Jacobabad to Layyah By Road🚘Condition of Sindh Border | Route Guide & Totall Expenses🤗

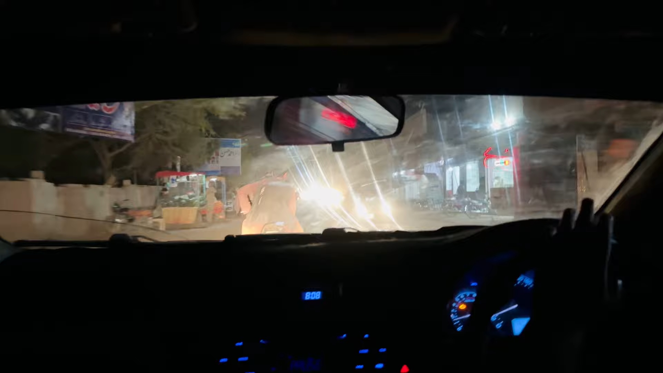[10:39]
سبرتستی یہاں پی نکلنا پڑتا ہے یہ جامپور کا علاقہ ہے جامپور سٹی ہے آخری پور مطلب پنجاب کا آخری پوری ہے جام پور ہے یہاں سے پھر آگے دیر آگا جی کھا
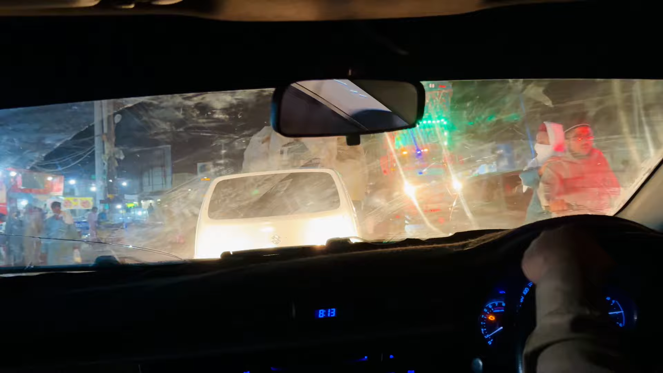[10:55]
جام پوری ہے نا ٹریفک تو جیم کرنی ہے دوستو یہ فرسٹ بریک ہے ہماری اور
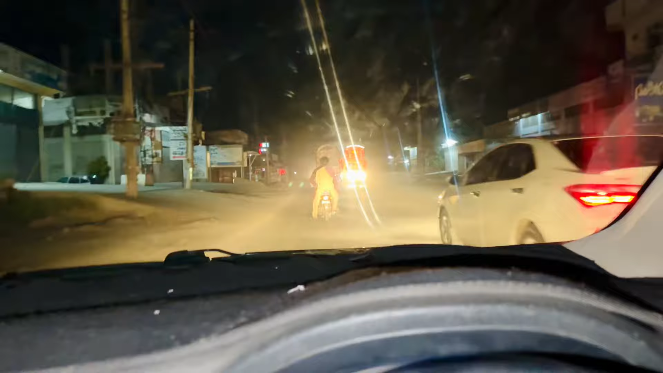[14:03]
محبتوں بھرا سلام آپ کا شہر آ چکا ہے یہاں پہ یہ دیکھیں ڈی جی خان سے ہم لوگ گزر رہے ہیں بائی پاس نہیں
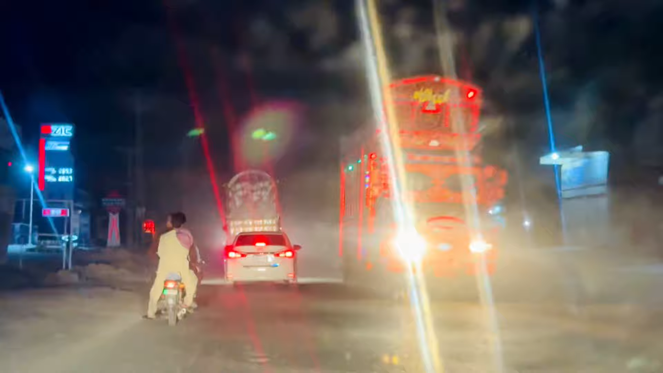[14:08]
لیا کیونکہ بائی پاس یہاں رونک نہیں ہوتی شہر سے کافی رونک چونک ہوتی ہے چلو میں نے کہا آپ نے ویورز کو دکھاتا جاؤں
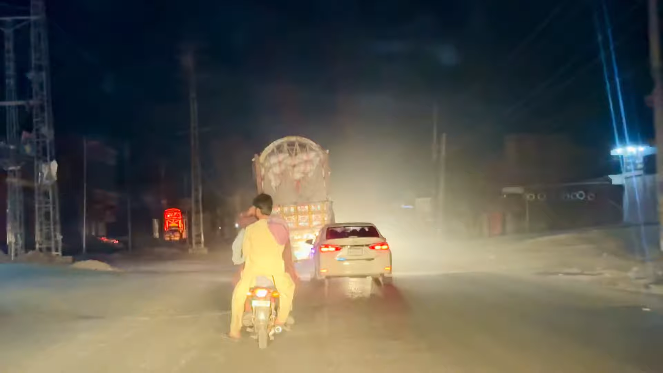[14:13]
دوستو یہ مین چوک ہے ڈی جی خان کا یہاں سے اگر آپ نے ملتان جانا ہو تو آپ نے سیدھا جانا ہے ٹھیک ہے جی اور
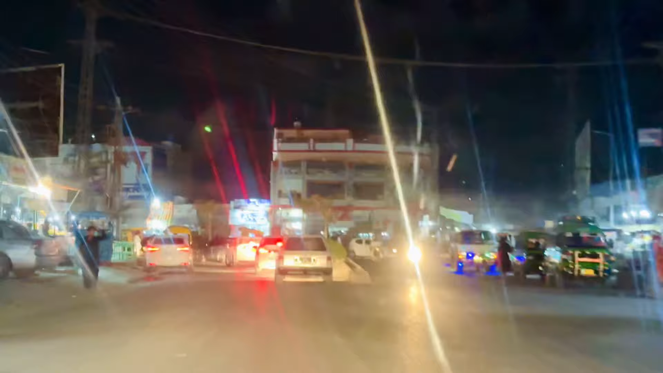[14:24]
ہم نے جانا ہے لیفٹ کیونکہ ہم نے جانا ہے لیا
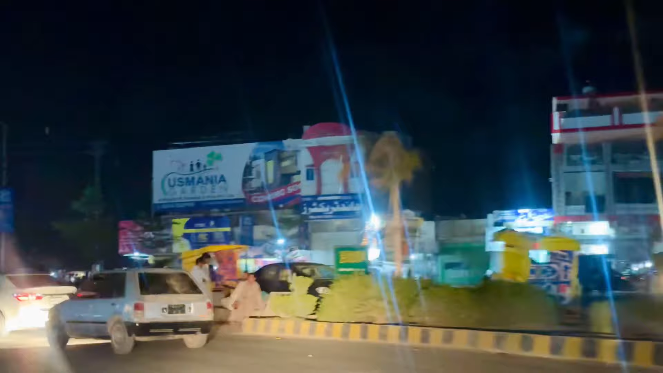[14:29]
پشاور جانے والے بھی ادھر سے جائیں یہ دیکھیں جی یہ مین چوک ہے ڈی جی خان کا اور یہاں سے ہم نے پھر رائٹ ہونا ہے
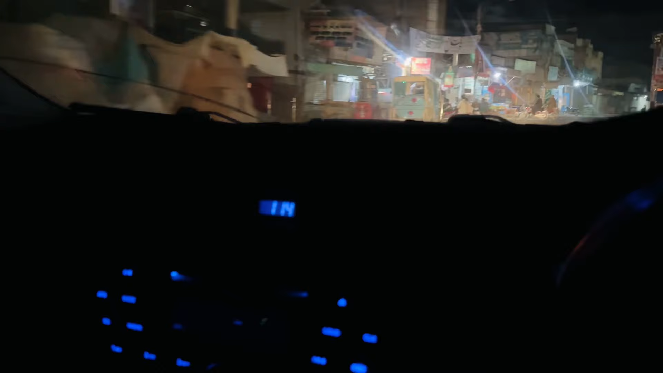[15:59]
فائنلی ویورز ہم لوگ جو ہے اب لیا پہنچ چکے ہیں ٹائم آپ پھر سے دیکھ لیں ٹھیک